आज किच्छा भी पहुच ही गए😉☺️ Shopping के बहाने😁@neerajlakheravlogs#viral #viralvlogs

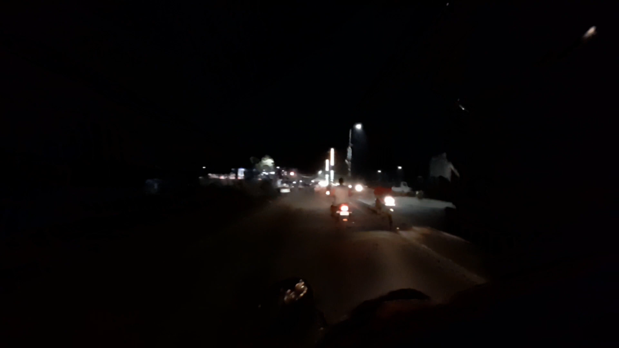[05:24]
की देश्ट आगे से मंदिर के आगे दुकान का
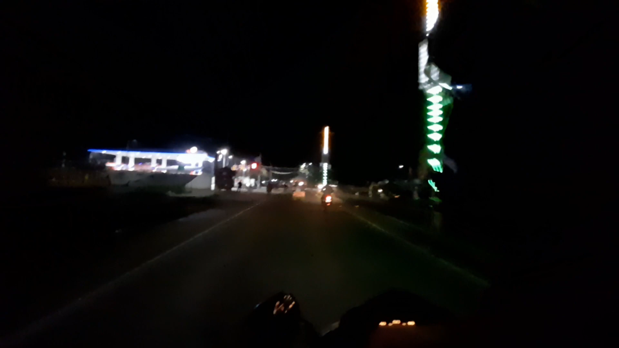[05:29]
नाम भी दिखाए मैंने आपको तो आप वहां पर सब्सक्राइब करने के लिए आ सकते हैं � और बागी हम किच्छा से निकल चुके
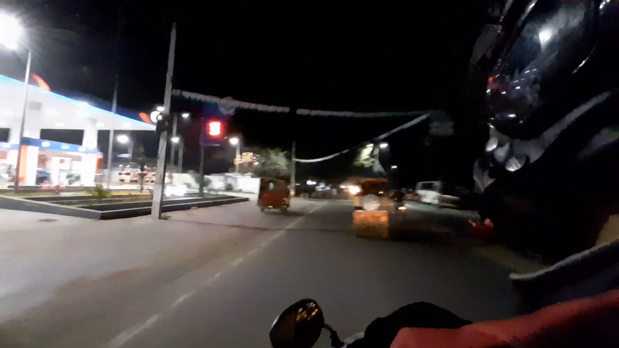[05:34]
हैं आई लब एच्पी एच्पी बैटल पर मालव ने लगा रखा रहा है रात को मौसम देखो दोस्तों ऐसा है कुछ किच्छा में पुरा अंदेरा यह अंदेरा दिख रहा है पूरा और लाइट हैं पुरी जग मंगा चुकी है लड
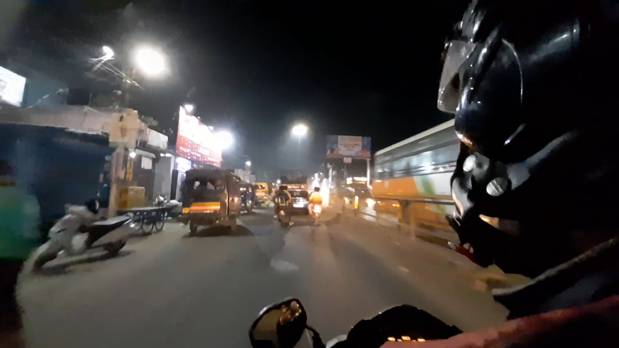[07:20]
बीडिय रेकाइब ने कर रहा था क्योंकि पूरा अंदेरा था नसलिए अब देखा आप यहां पूरे लाइटी लाइट है कोई दिक्कत नहीं है बढ़िया करके सरकारी देशी सराब की दुकान
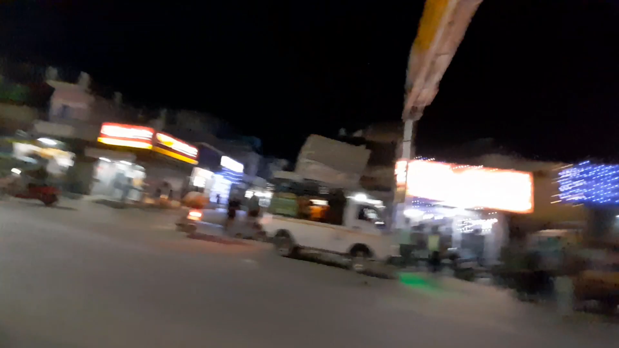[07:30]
कि चलो गई यहें थाना यहां पर लालकों
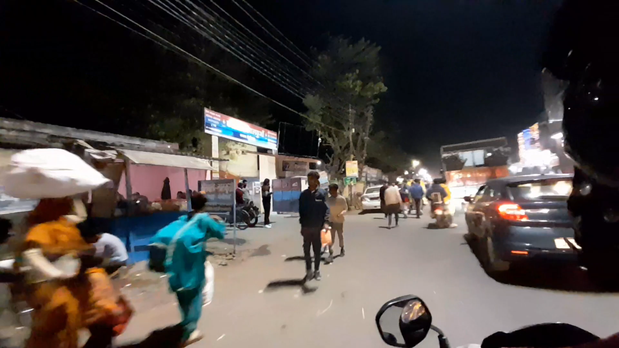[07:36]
पुली थाना यहां पर रात को क्पारणरहा
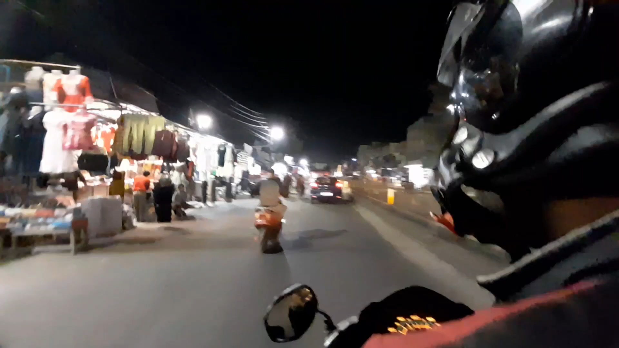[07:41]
है एक कपड़े की कि दुकानों जाधा दिख रहे हैं कपड़े पूरे लगा रखें बाहर से वहां मार्केट क्यार कि पूरे लंबी मार्केट और लचलाए जो चमक रहे हैं इस